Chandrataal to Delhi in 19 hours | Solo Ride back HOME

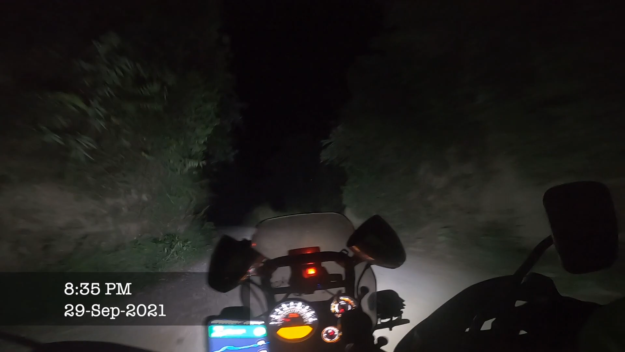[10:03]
गाइस गूगल मुझे बहुत शेडी रास्ते में ले आया और अब यहाँ पे पॉज हो गया, कनेक्शन लॉस हो गया और घर अभी भी 7:25 हुए है और ऐसे मैं डरता नहीं हूँ, महादेव का भक्त हूँ।
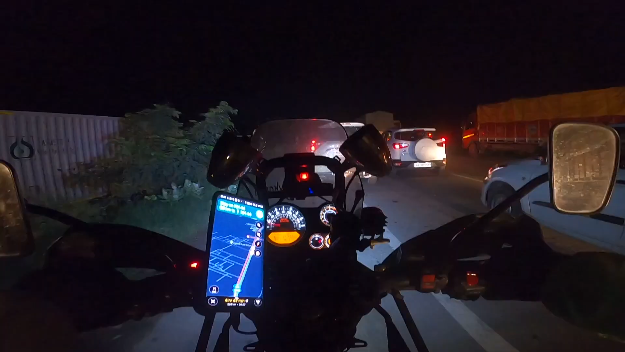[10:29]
तो पिछली थोड़ी देर से मैं इस नाश्ती से जाम में पड़ा
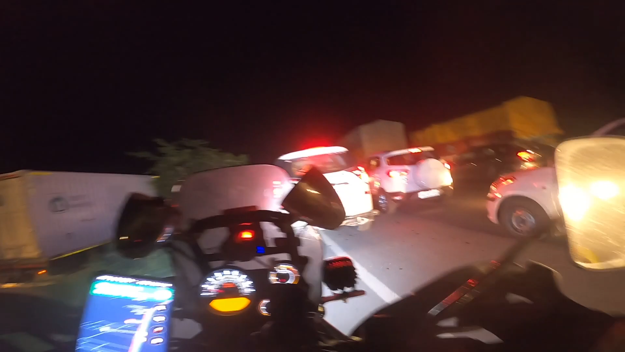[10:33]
फंसा हुआ हूँ और अगर आप लोग देख पा रहे हो तो ये पूरा लाल है। पता नहीं, गूगल में कोई तरीका नहीं है जानने का कि ये कितने
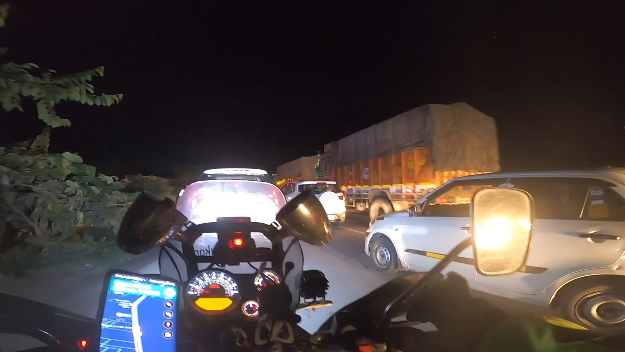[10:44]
किलोमीटर तक लाल है नहीं है। I'm tired, I'm hungry. I've been on the saddle for the last 6 hours. अब एक नून सा बन गया, यू नो, दिल्ली जाना है, घर पहुँचना है, मैडनेस, कंपल्सिव मैडनेस।